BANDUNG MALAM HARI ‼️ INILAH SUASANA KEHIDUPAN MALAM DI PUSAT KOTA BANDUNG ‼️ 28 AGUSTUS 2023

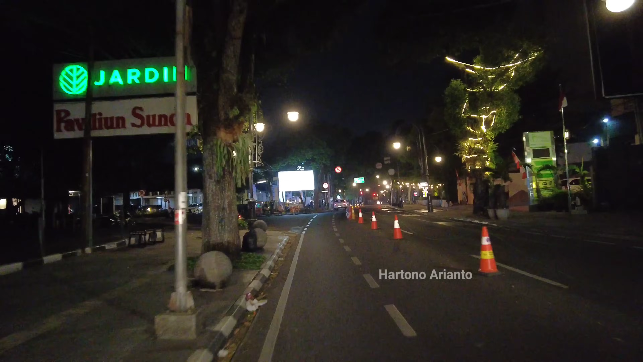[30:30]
Sunda dan di sebelah kanan ini adalah Hotel Fab the Pavilion ya. Nah, ini adalah Lampu Meda, ada KFC, ini adalah Lampu Merah, Jalan Riau, Jalan Lombok, Jalan Citarum ya. Kalau ke kiri ini, Jalan Citarum mengarah ke Istiqomah. Kalau ke kanan itu Jalan Lombok untuk mengarah ke arah jalan Aceh, ke kawasan Stadion Siliwangi ya.
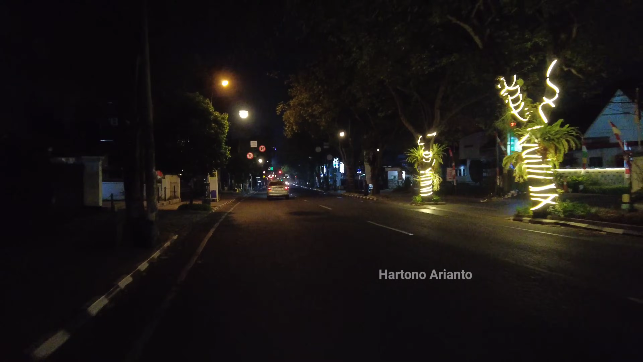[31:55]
Tampak sepi ya di kawasan sini.
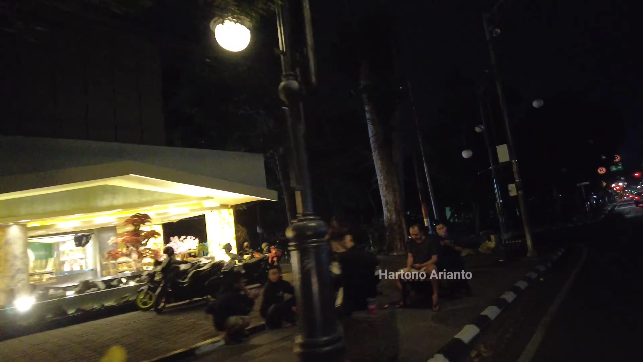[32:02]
Genawa Susi nih. Sudah tutup juga sepertinya. Nah, ini Jalan Serayu ya di kiri ini. Nah, ini adalah Lampu Merah, Jalan Riau, Jalan Aceh ya. Kalau ke kanan, dan kalau ke kiri ini, Jalan Taman Pramuka ya. Kalau tidak salah, karena di depan itu ada kawasan Taman Pramuka.
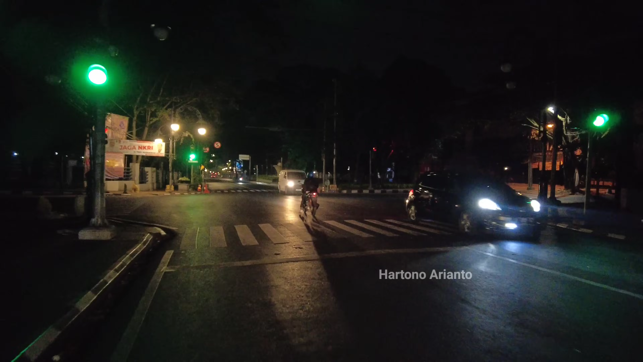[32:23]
Nah, tampak sebalik ini. Nah, ini di sebelah kiri, bukan kanan ya. Ini sebelah kiri ini adalah kawasan Taman Pramuka. Tampak di depannya ada tamannya, ada tunas kelapa ya. Nah, ini ada tulisan Taman Pramuka ya. Lebih gelap ya kalau malam hari. Oke, saya sebentar lagi akan sampai di ujung awasan. Jalan Bial atau Jalan LLRM Arantadinata.
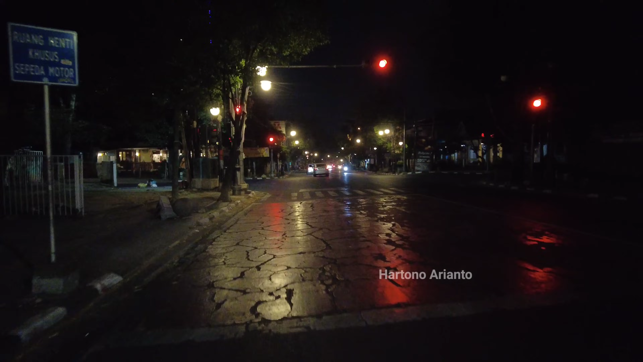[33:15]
Oke. Keburu Merah ya. Nah, ini ada Jalan Riau, Jalan Anggrek. Kalau ke kiri itu, Jalan Anggrek untuk mengarah ke arah Taman Superhero ya. Kalau kanan itu, Jalan Anggrek mengarah ke Taman Foto ya. Atau kan arah ke Muning. Nah, ini sudah tekanan sudah merah ya. Nah, ini sudah hijau.
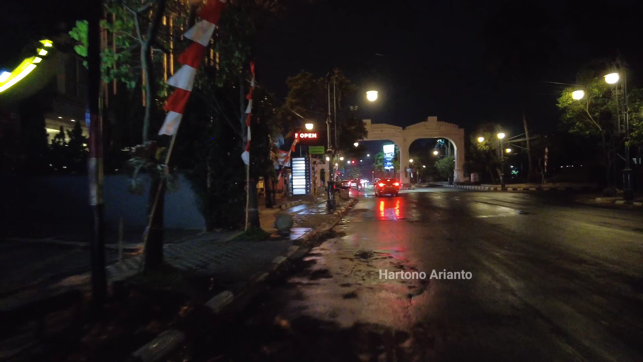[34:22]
Masih ada. Oh, ini tampaknya di sini basah ya. Sudah hujan nih. Alhamdulillah, saya tidak terkena hujan ya. Tetapi tadi ada gerimis kecil ya. Dan ini adalah ujung dari Jalan Riau.
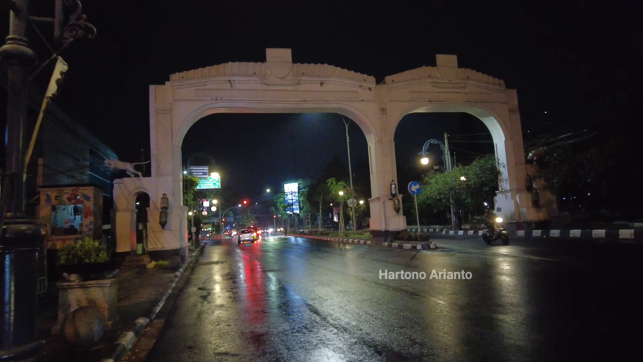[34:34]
Tampak ada... Gapura ya.
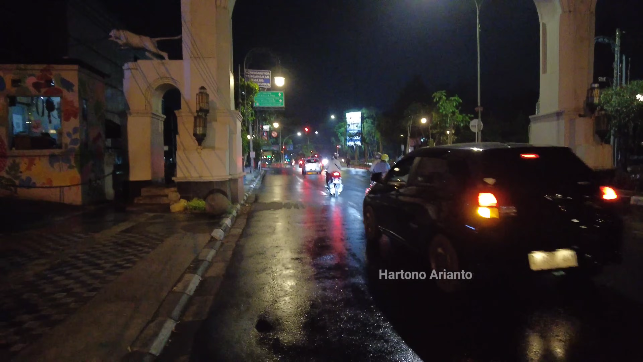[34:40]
Nah, ini tampak basah sekali nih. Jalannya berarti di sini sepertinya habis hujan ya. Nah, ini adalah Lampu Merah Jalan Riau, Jalan Ahmad Yanni ya. Kalau ke kanan itu ke arah pusat Kata Bandung.
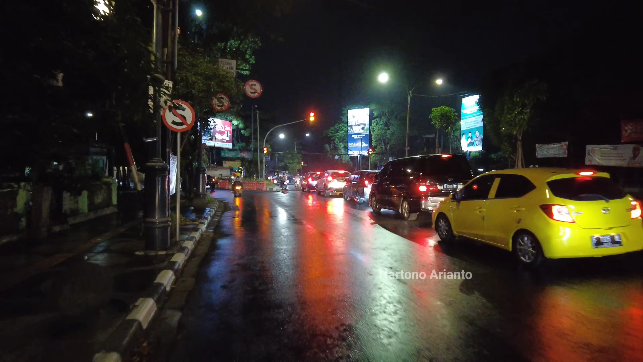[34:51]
Ke kiri, ke arah Bandung Timur. Lurus itu ke Jalan Laswi. Nah, seperti ini ya. Nah, mungkin seperti itu ya. Dan oke. Itu saja mungkin informasi di malam hari ini ya. Semoga bermanfaat dan terima kasih telah menonton video ini.